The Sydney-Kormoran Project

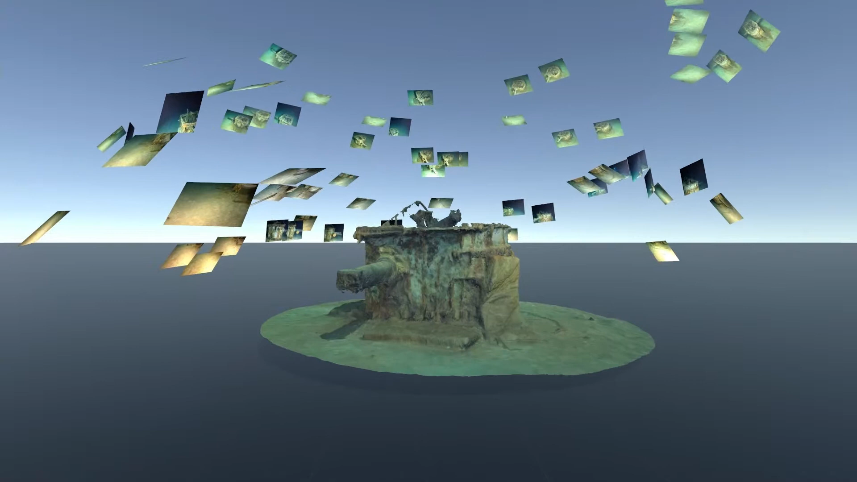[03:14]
This creates a list of matching points between photographs which the computer can then turn into a 3D point cloud. So each of these points is essentially a small point in 3D space which the computer
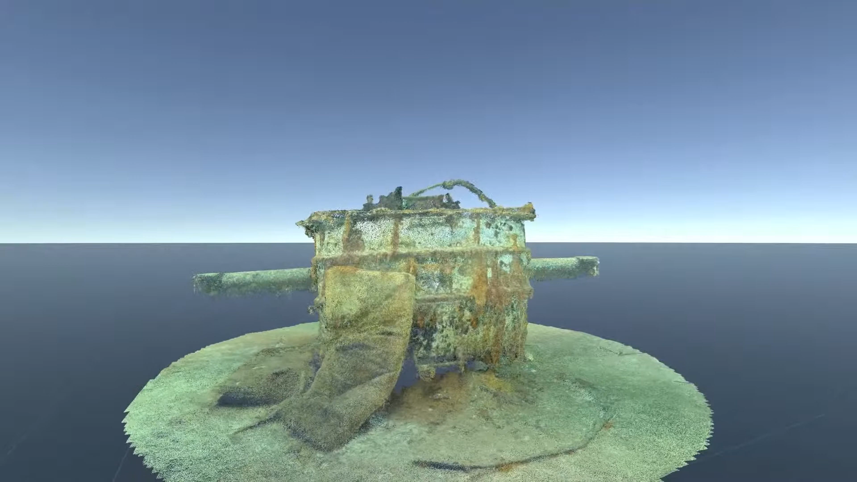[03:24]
can then use to work out where all of the photos are taken from and it's a very sparse model so it's not suitable for visualisation.
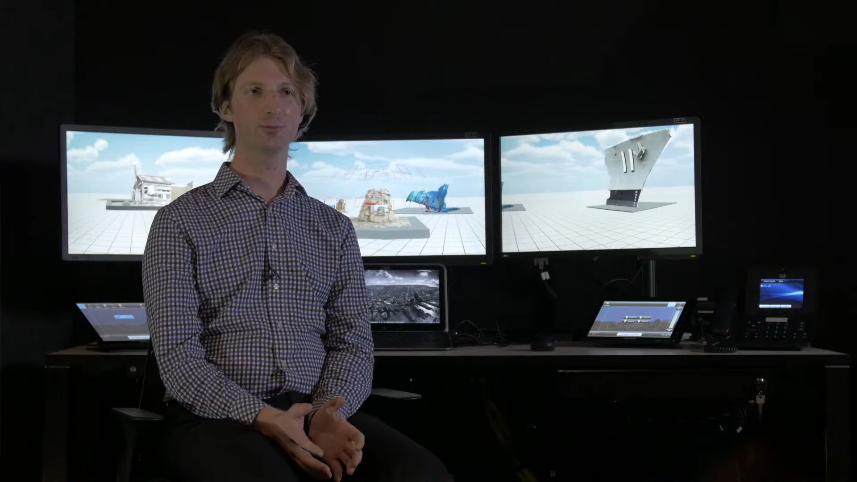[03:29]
But once it knows where the photographs are it can create a much denser point cloud and then put a mesh over these points.
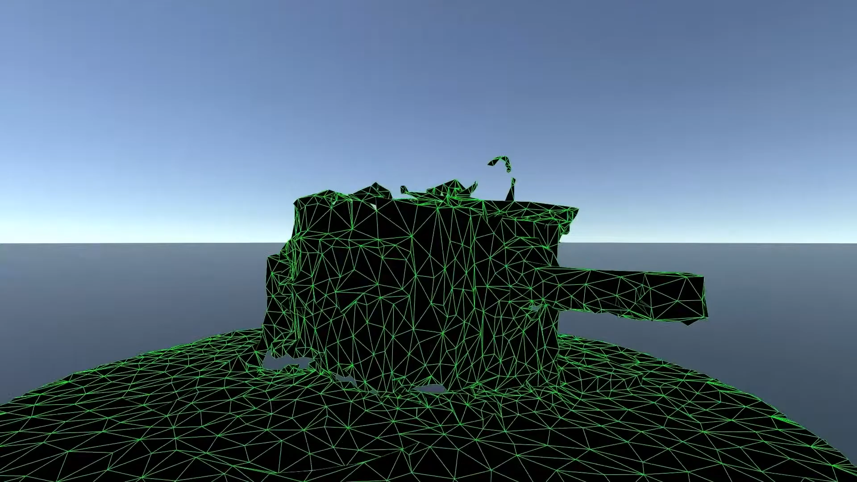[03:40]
So this is essentially a wireframe mesh made up of polygons. So it's still not suitable for visualisation but we can then project the photographs onto this mesh to create a textured model.
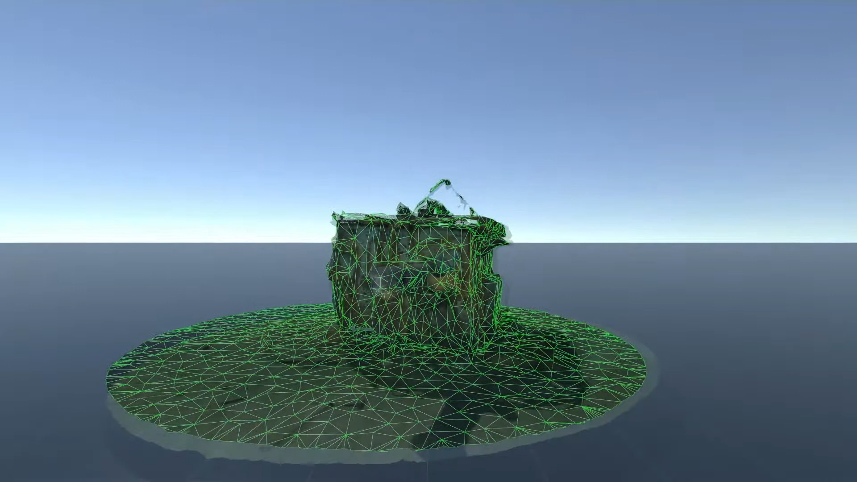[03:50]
So what we've got here is a 3D reconstruction of the HACS or high angle control system from the HMA of Sydney.
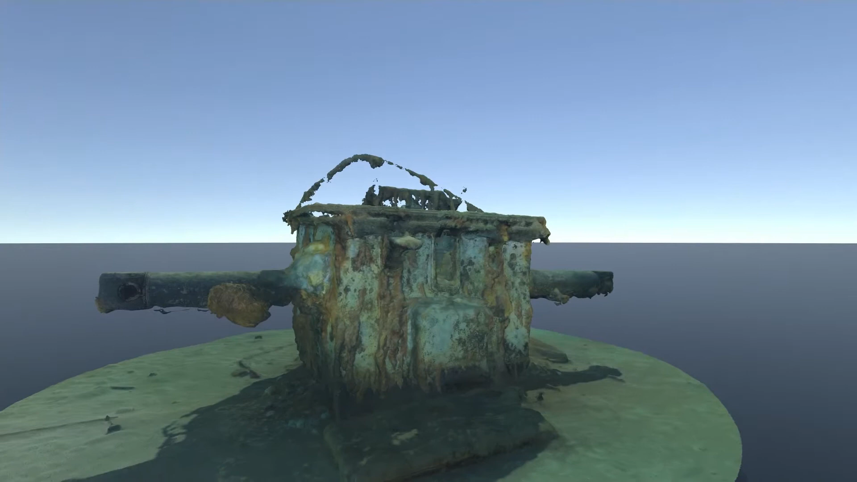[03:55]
So this was used to work out firing coordinates for the anti-aircraft guns on the Sydney.